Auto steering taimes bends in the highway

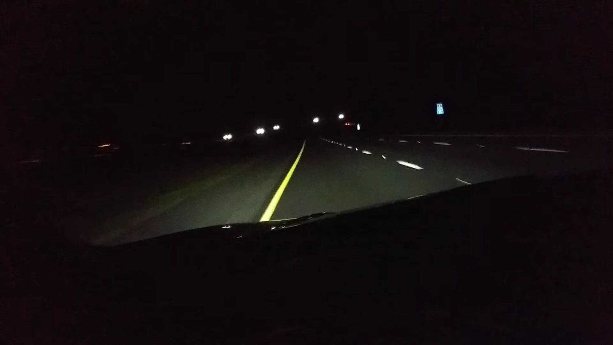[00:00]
I-75 north of Ocala. The road just bends back and forth, back and forth. This is what I like about the autopilot. It just handles it, does the steering for me. All I have to do is just lightly touch the wheel so it doesn't beep. Here's another bend coming up. This is when I enjoy the auto steering.